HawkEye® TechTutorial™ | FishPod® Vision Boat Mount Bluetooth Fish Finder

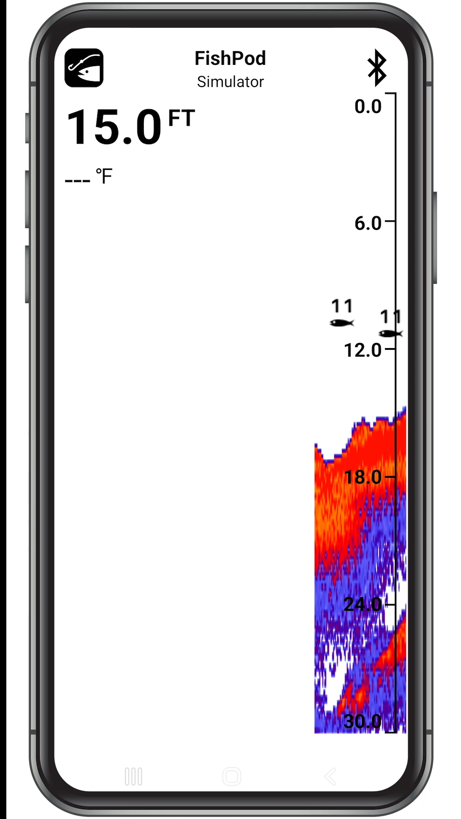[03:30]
On screen: depth 15.0 ft
Under the Bluetooth icon you'll see the depth scale. You can remove the depth scale in the settings menu. Whether you're a beginner, intermediate, or advanced fisherman, the FishPod 10BX only takes one touch to set up to your skill level.
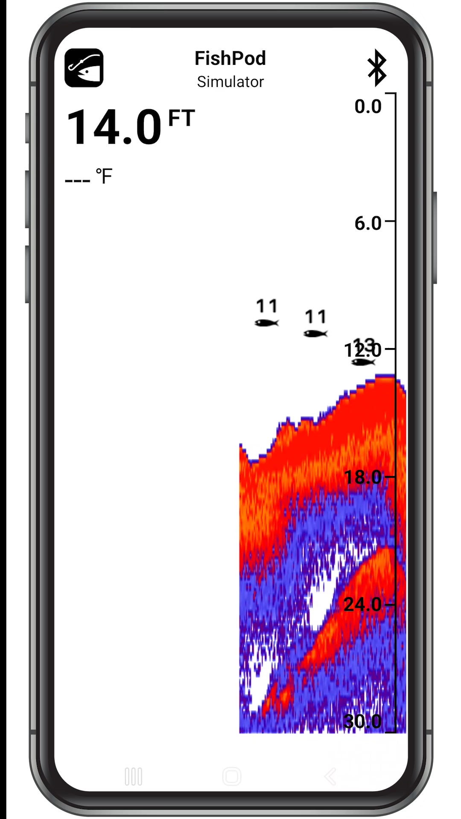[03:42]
To access the preset modes, tap the FishPod icon at the top left, then tap mode. The Vertuvue mode is for beginner anglers looking for easy-to-understand bottom contour and fish readings.
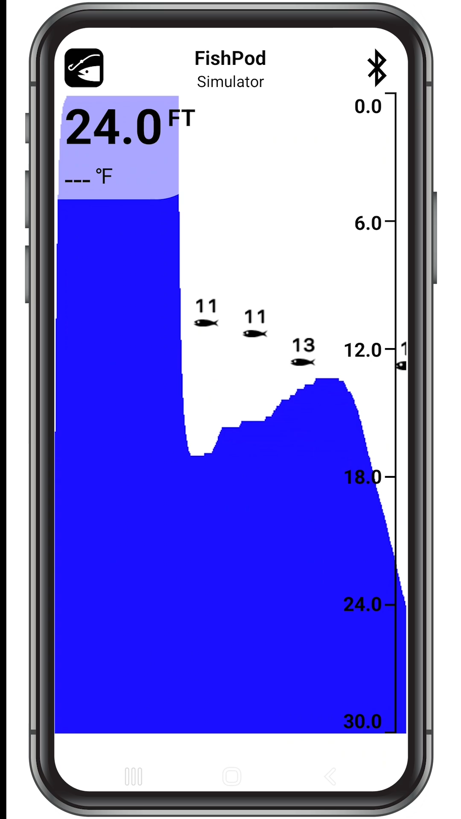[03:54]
On screen: depth 24.0 ft
It detects fish as a series of icons and fills the bottom solid to clearly show structure and contour.
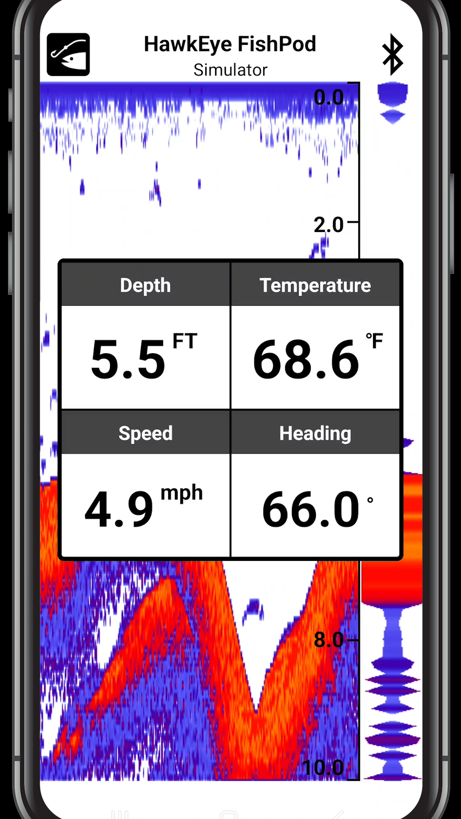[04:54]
On screen: depth 5.5 ft, water 68.6°F, speed 4.9 mph
The data mode displays the water depth and temperature and vessel speed and heading in a large easy-to-read format that can been viewed from several feet away, while allowing the fish finder to run in the background so that you can keep an eye out for optimal fish habitats.
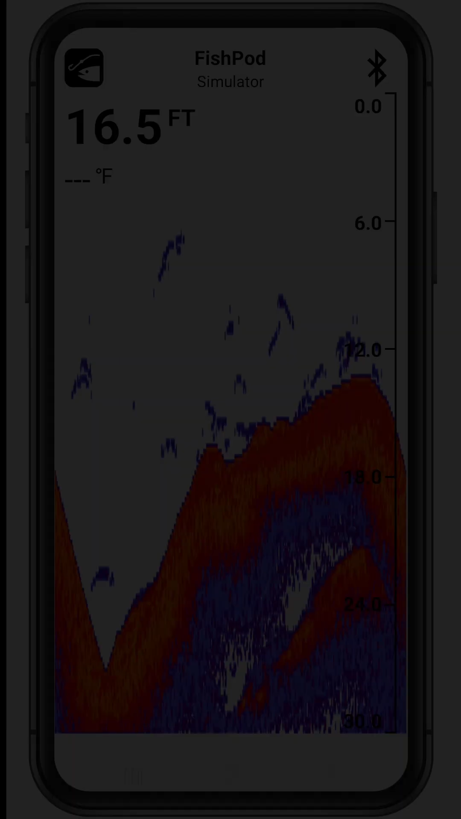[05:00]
On screen: depth 16.5 ft
The FishPod app has tons of useful adjustments to fine-tune your fishing experience. To make custom setup easy, we've added explanations for each setting in the app. Let's take a look.
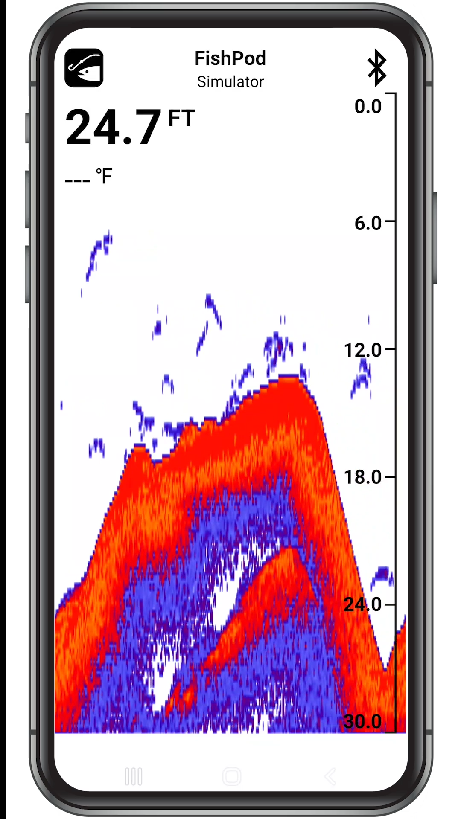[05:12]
On screen: depth 24.7 ft
Tap the FishPod icon at the top left side of the screen, then tap Settings. Now, let's tap Sonar to access the sonar-related settings.